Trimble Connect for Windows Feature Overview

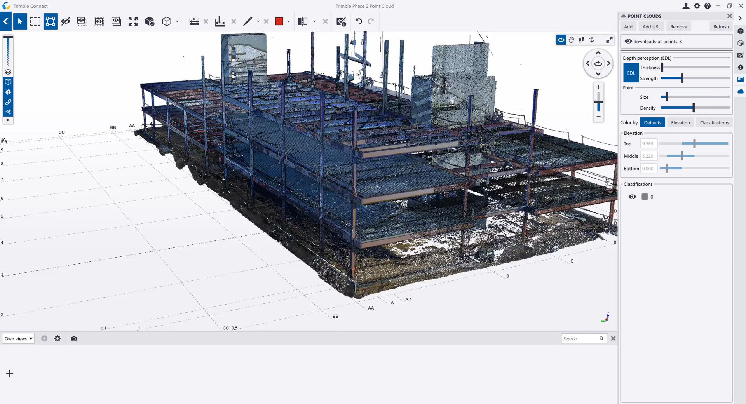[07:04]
You can colorize the point cloud based on the elevation or classification,
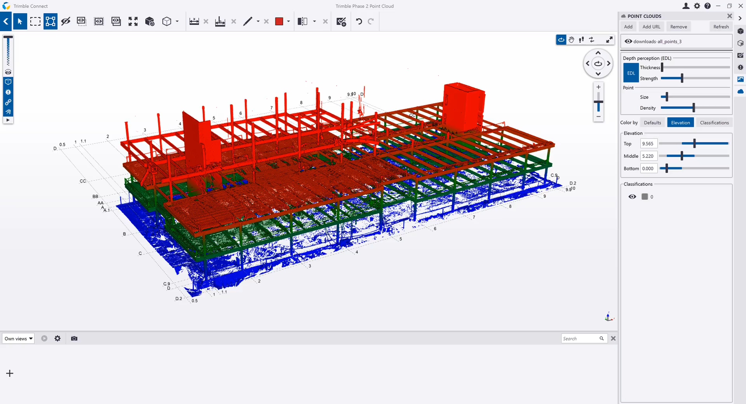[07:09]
and you can also view the point cloud in relation to the 3D model to compare the scan to the model.